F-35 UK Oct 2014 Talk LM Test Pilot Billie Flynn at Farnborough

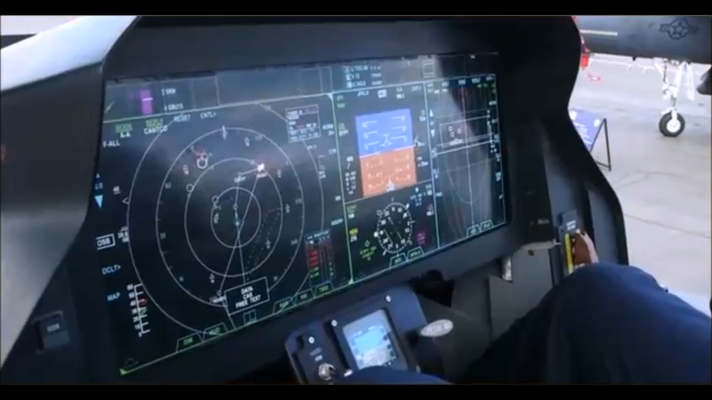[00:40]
It knows exactly who's out there, whether they're a good guy or a bad guy. It's the easiest airplane to fly of the more than 80 that I have flown in my career.
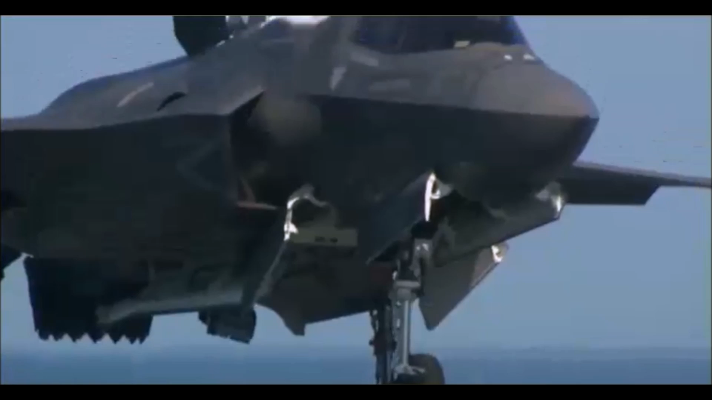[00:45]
It's easy to fly because that's not my job anymore.
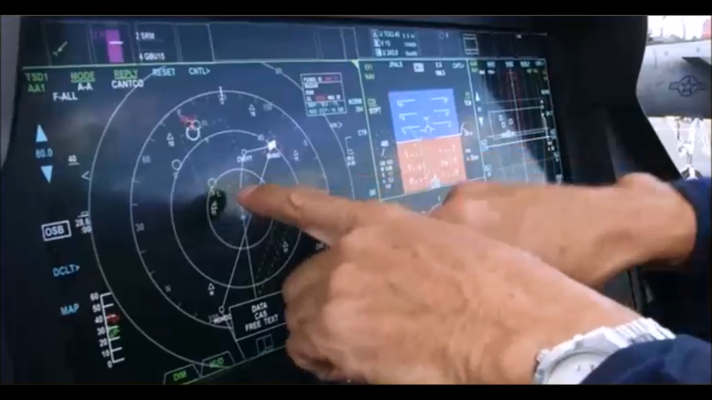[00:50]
My job is operating the information, the knowledge that's presented on the screens in front of me.
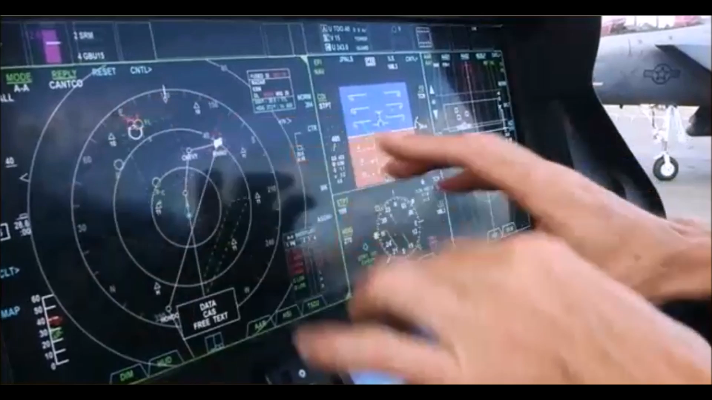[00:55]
That's my task, and I shouldn't be worrying about flying the airplane.